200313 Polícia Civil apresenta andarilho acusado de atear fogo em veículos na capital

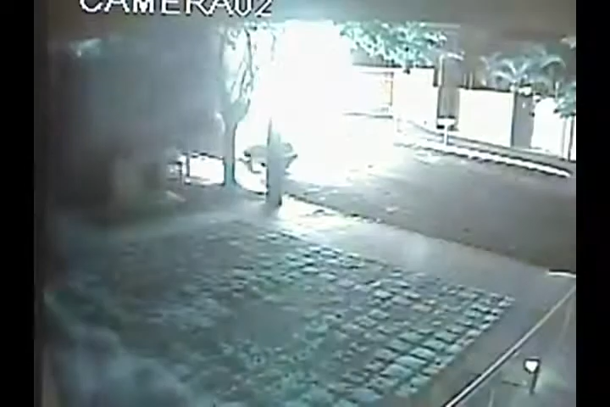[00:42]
Entre os ataques atribuídos a ele, está este, quando ele pôs fogo em uma caminhonete na rua Paraná.